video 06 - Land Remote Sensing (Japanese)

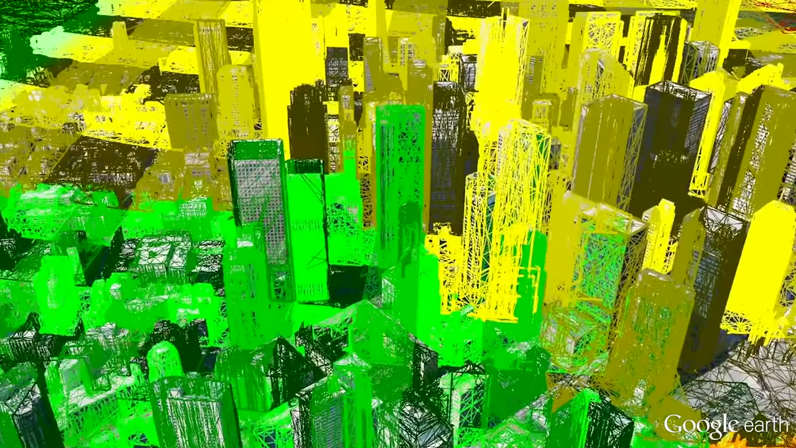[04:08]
これらのデータを組み合わせることで正確な3次元的なデータを合成することができるんだ